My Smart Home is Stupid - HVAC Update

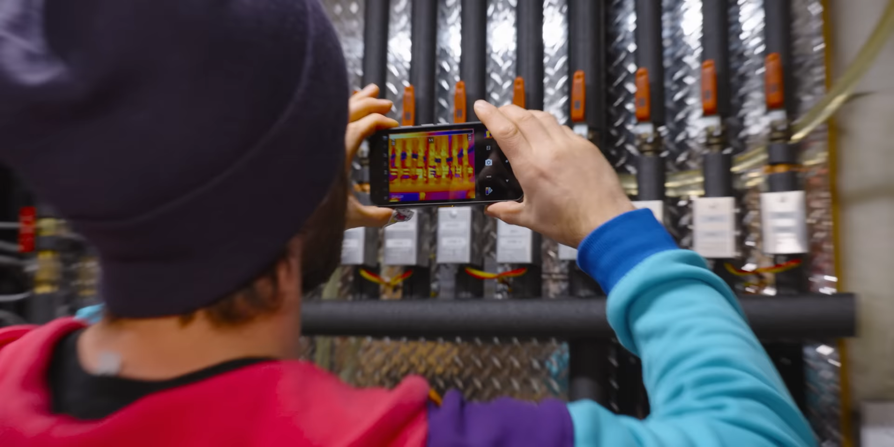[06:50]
It has an integrated FLIR thermal camera, so we can actually see right here.
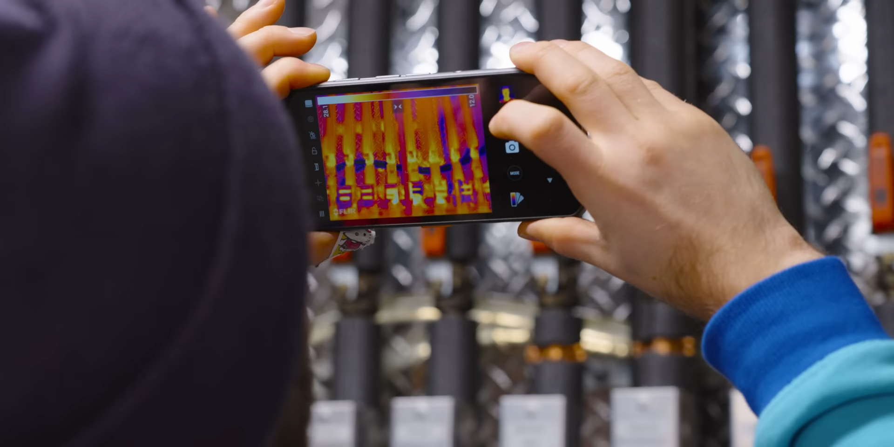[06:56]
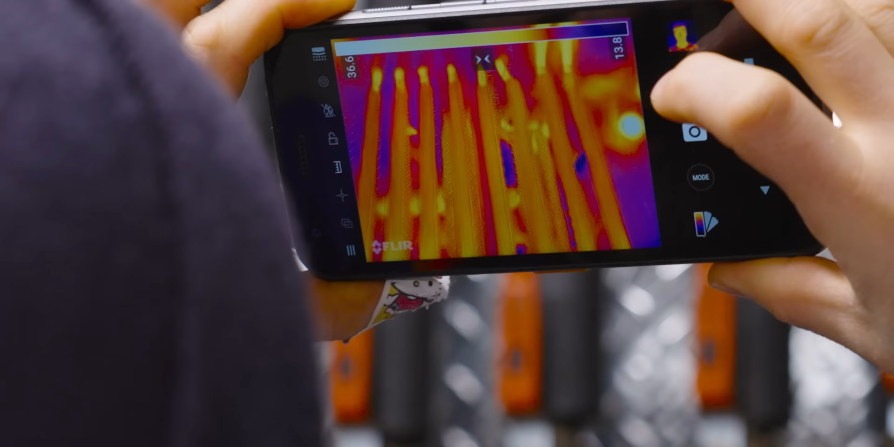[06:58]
There they are. They're all lit up.
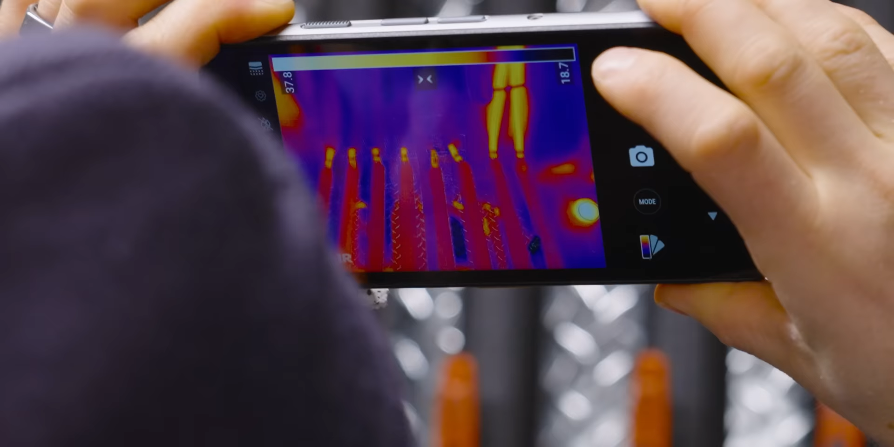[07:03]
Hey, Jake. What? Where was the return for these guys?
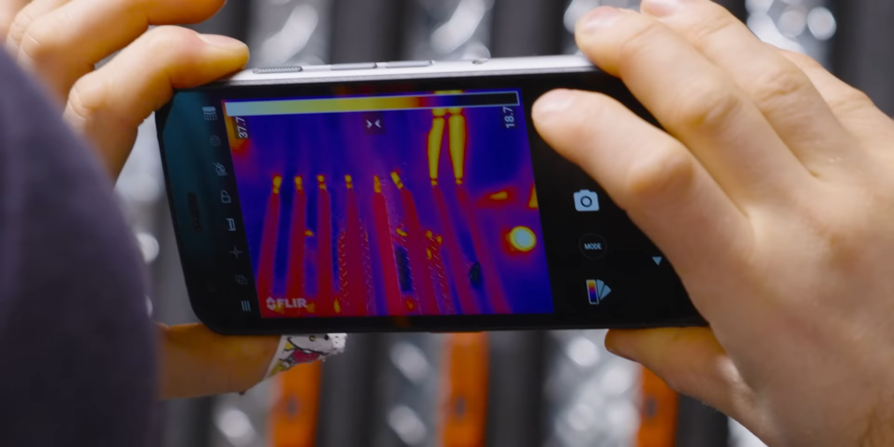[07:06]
Which ones?
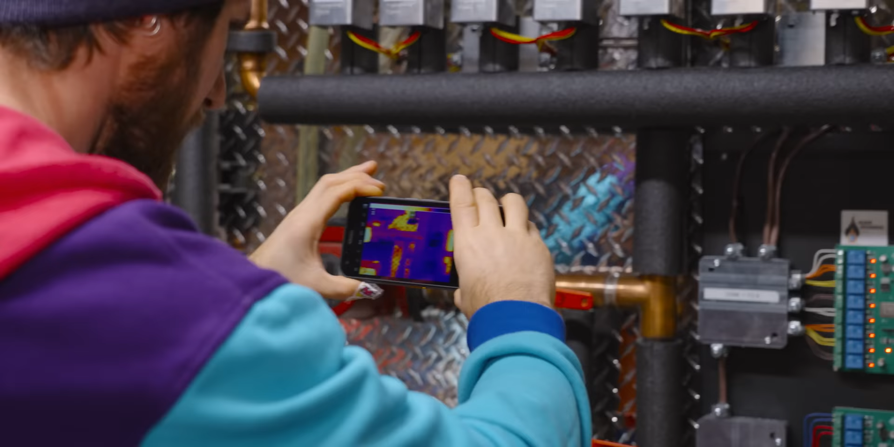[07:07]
Ah, you can see the return is actually still quite cool, which means that the concrete in the floors hasn't really heated up yet.
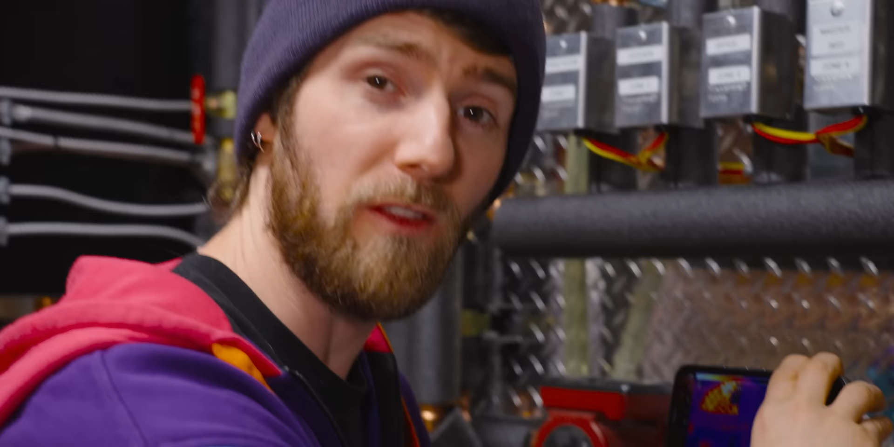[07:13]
So that heat's being dissipated outside.
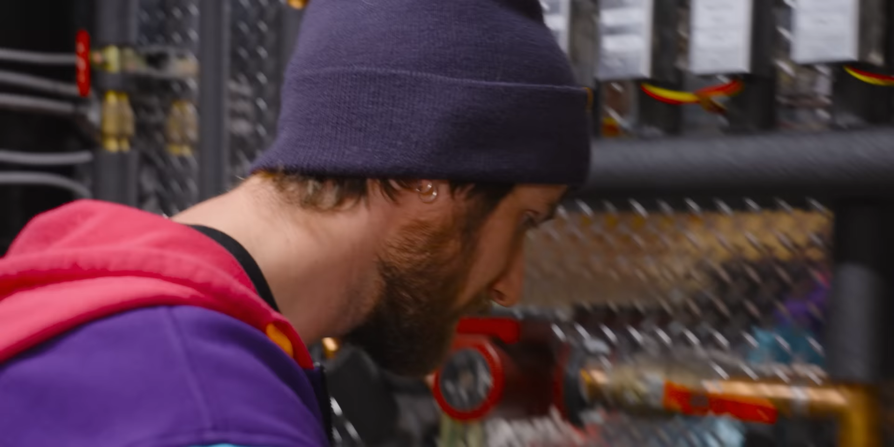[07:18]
These are returns down here too. I mean, these are closed. But these ones? That's the out. That's the hot side.
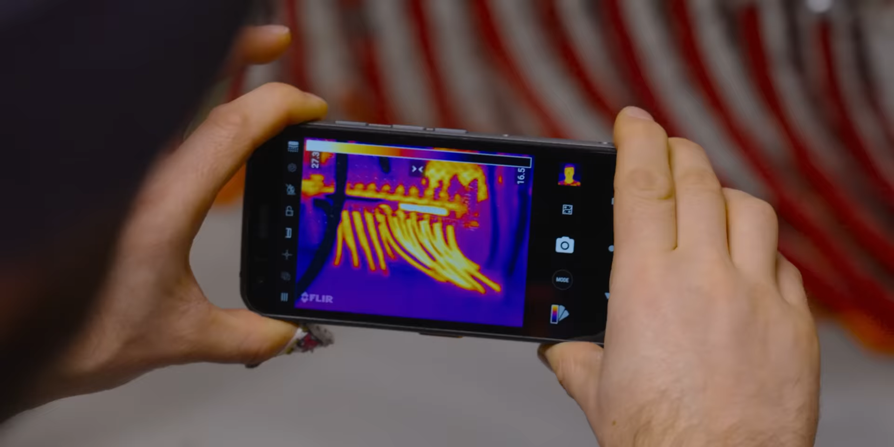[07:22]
Oh, I guess I can validate that easily enough. Obviously, I'm mostly just playing with this thing right now, but I'm sure you can see how this would be an invaluable tool for contractors.
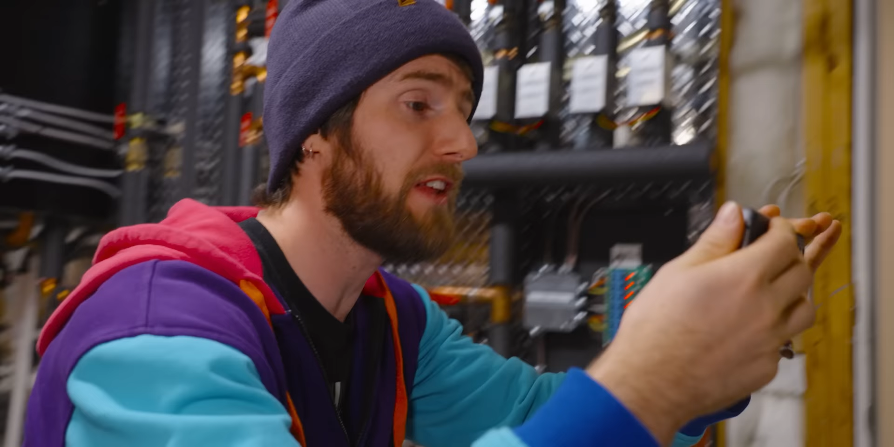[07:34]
Say, for example, if you were trying to diagnose an overloaded circuit by finding a hot wire. Looks like everything here is in pretty good shape, so that's definitely good to know.
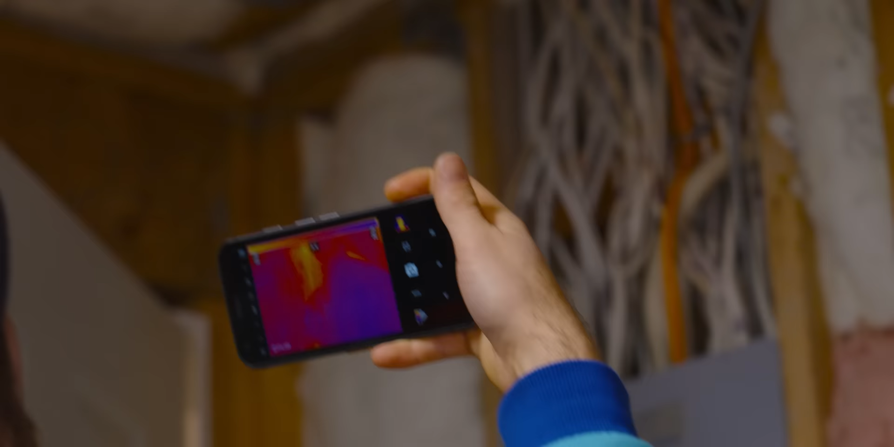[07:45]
Does it find tools? Find which now? Tools. Tools.
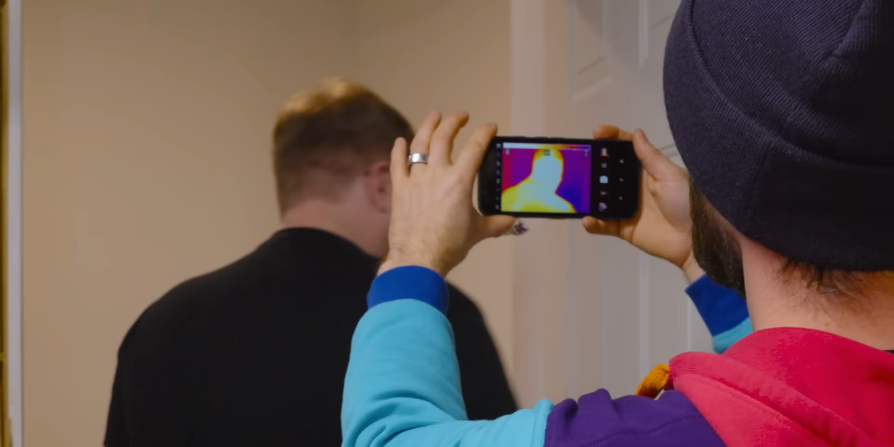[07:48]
Well, there's a big glowing yellow blob on it right now.